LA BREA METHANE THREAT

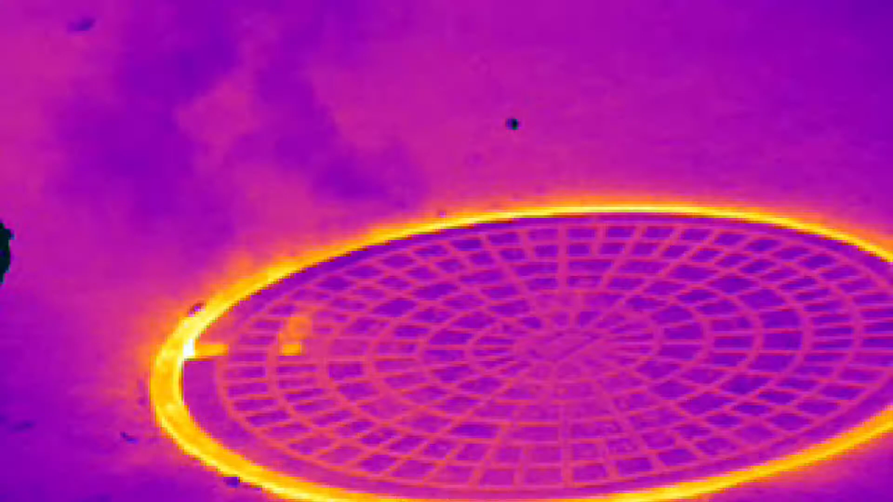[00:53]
the gases are escaping from every crack and fissure.
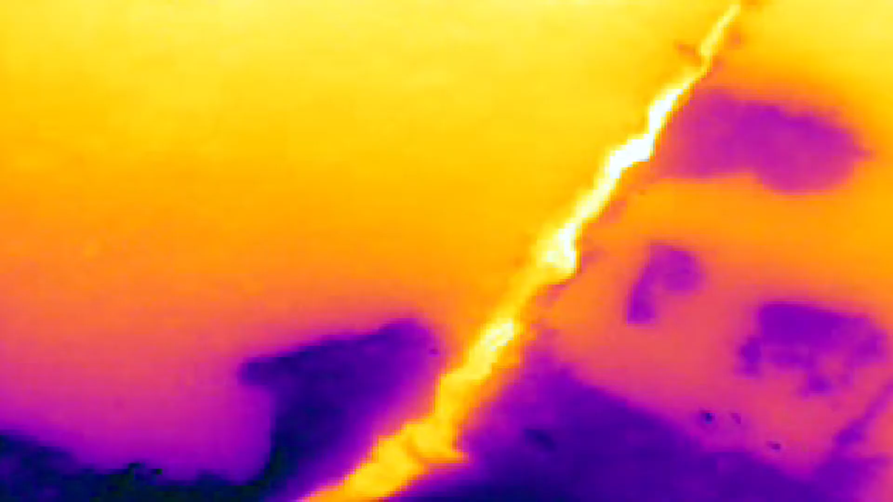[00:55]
People are totally unaware that they're walking through these gases that are,
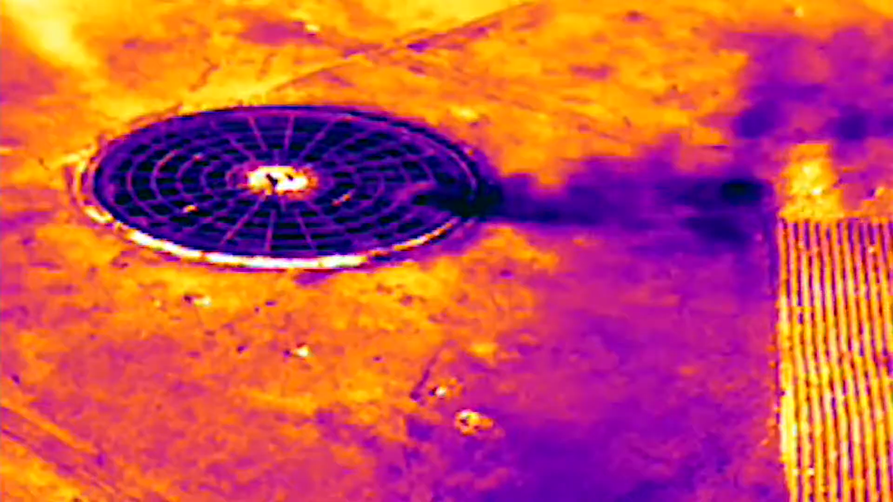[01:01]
can become explosive gases, can create fire.
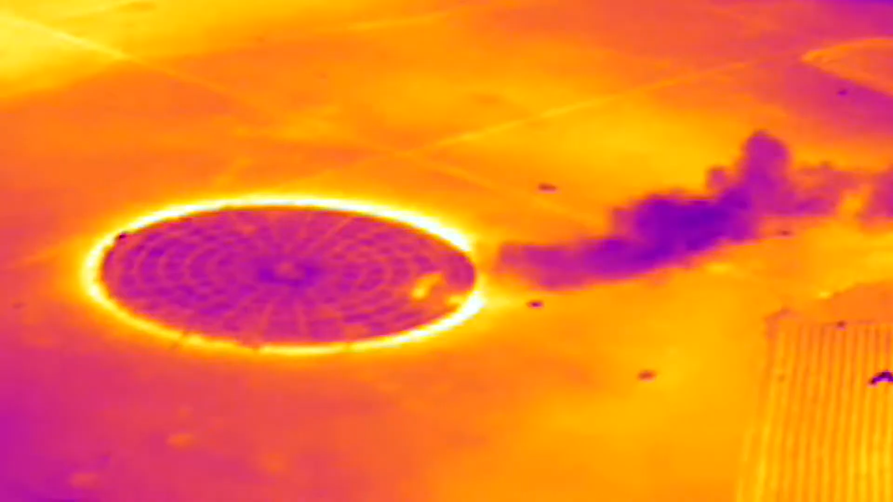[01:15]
It turns invisible leaks into real-time thermal images.
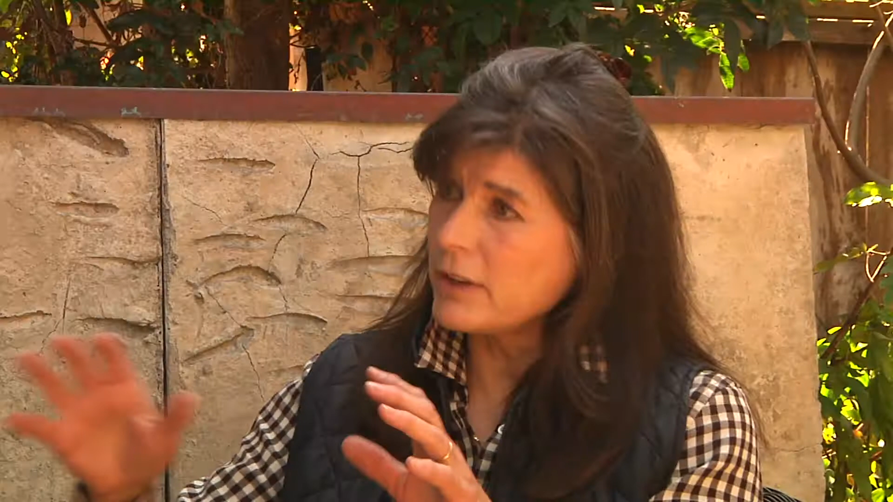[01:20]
But what you're seeing via this FLIR camera is the actual methane, because it shows the methane coming out.
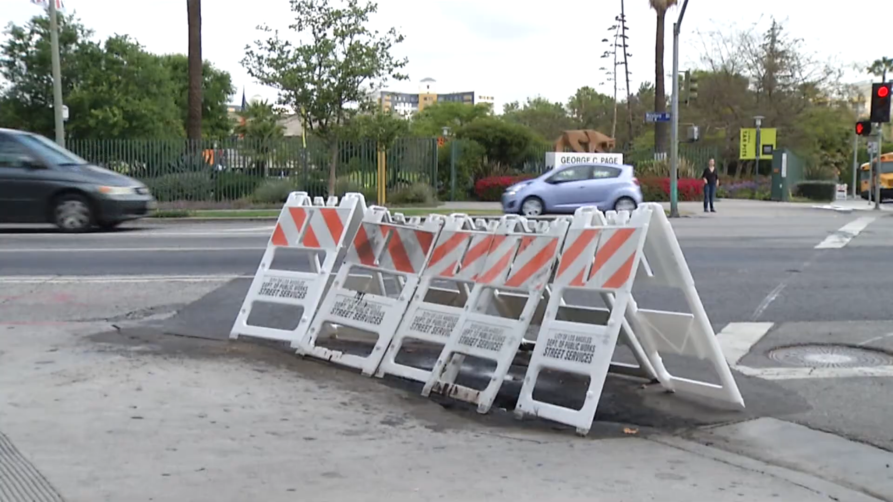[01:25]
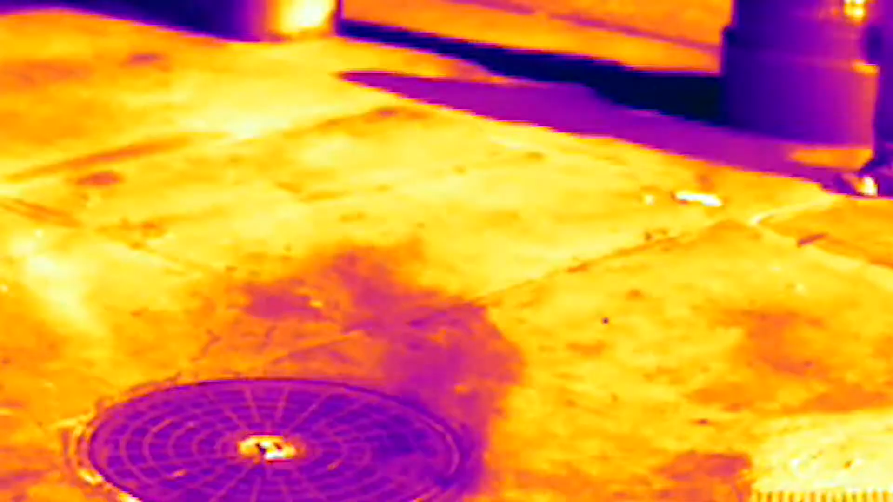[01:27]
Across the street from the tar pits,
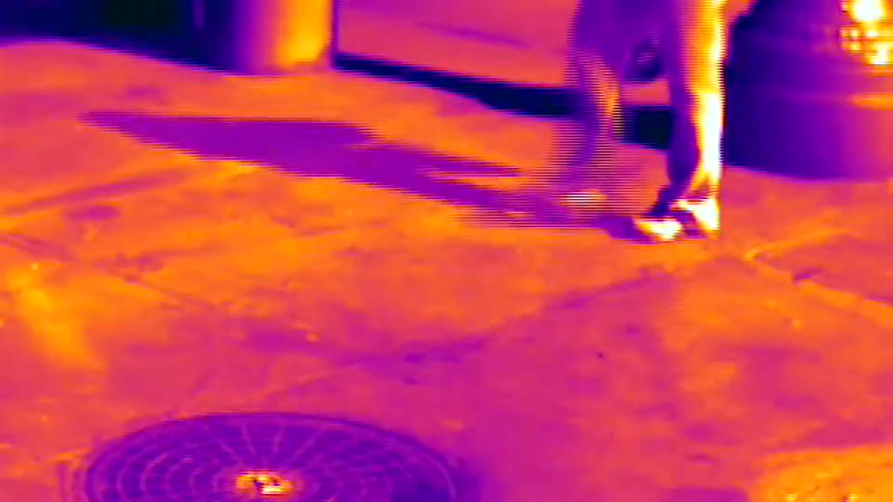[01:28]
she uses the FLIR camera to document hot spots we'd never see with a naked eye.
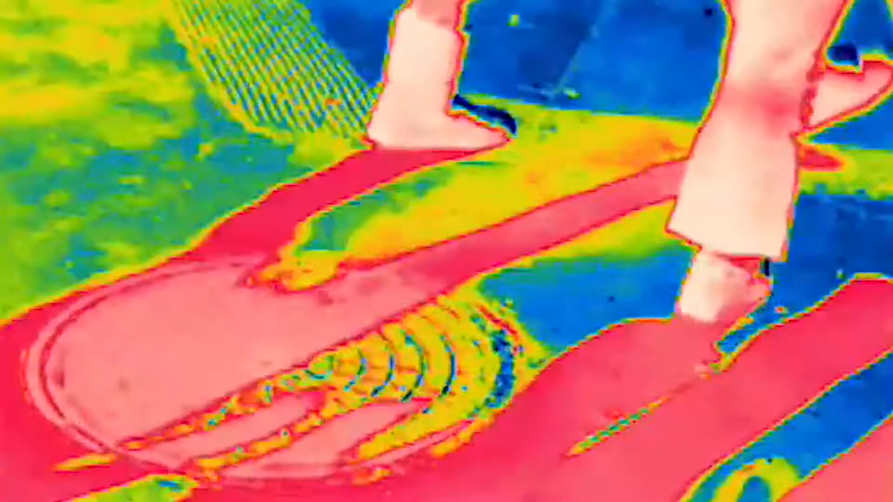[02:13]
Once it gets into the soil zone, where buildings are built, then you have a problem of finding it.
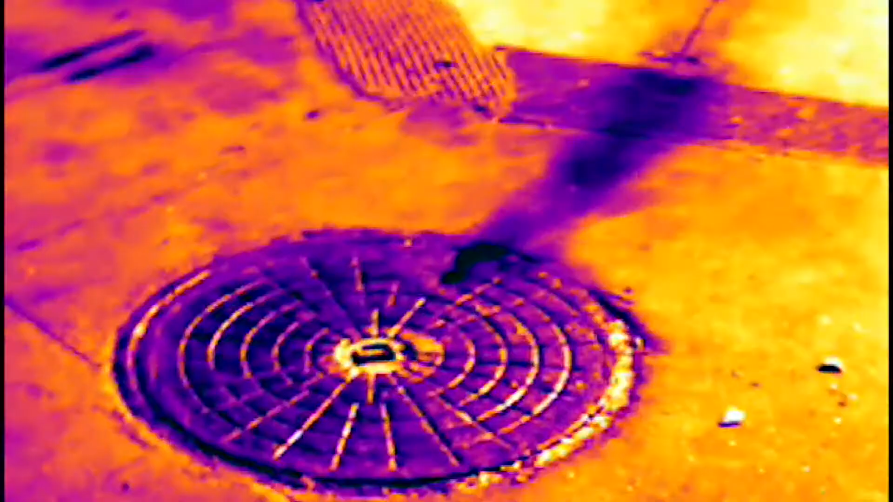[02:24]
Testing shows these methane leaks include other chemicals, like hydrogen sulfide, which smells like rotten eggs. Well, hydrogen sulfide can be deadly and can cause neurological damage at very,
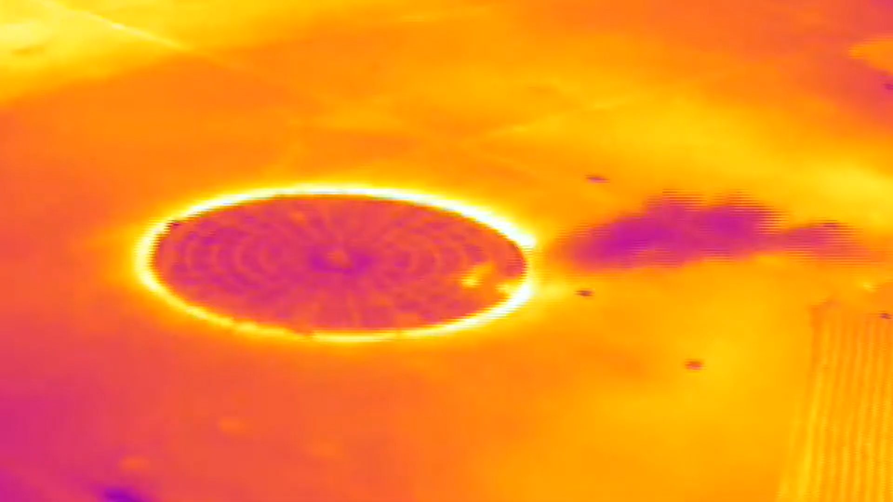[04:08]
MILES O' A year ago, free-floating, unvented gas burst to the surface at the intersection.
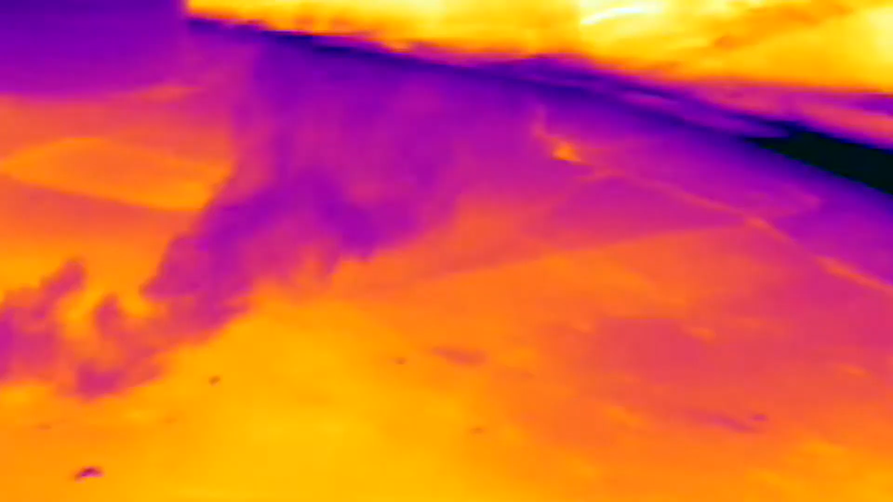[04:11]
Paul and Patricia tracked it with their FLIR camera.
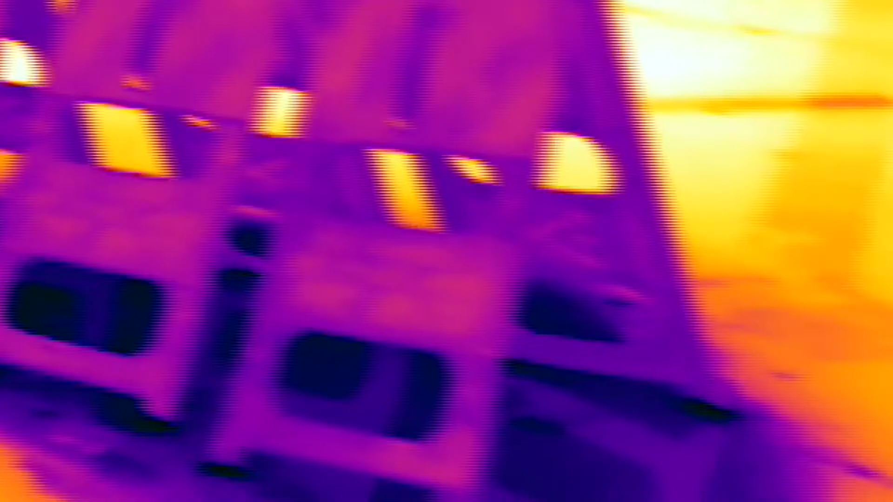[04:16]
PATRICIA O' It was coming out all through every orifice in the ground, just gushing up everywhere.
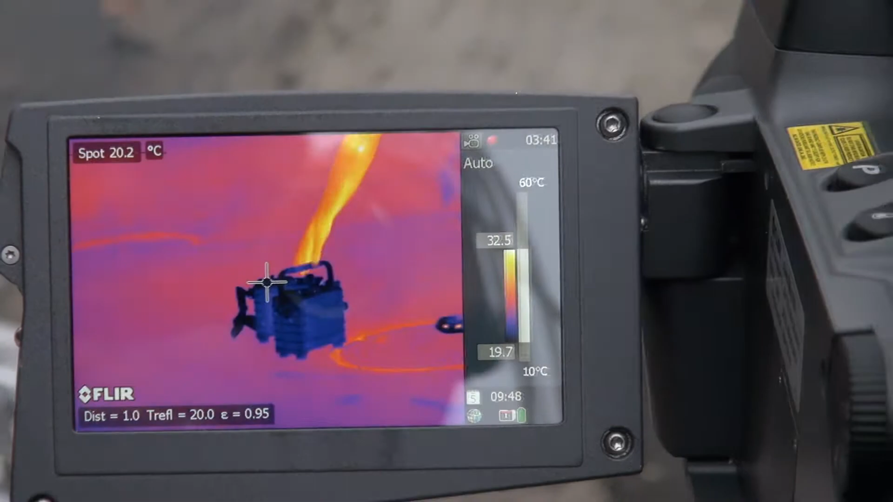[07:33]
On screen: spot 20.2°C
MILES O' Some agencies are starting to use the FLIR camera to track L.A. methane. And the city's methane code has been updated in recent years, and, with it, the safeguards required to keep the gas in check.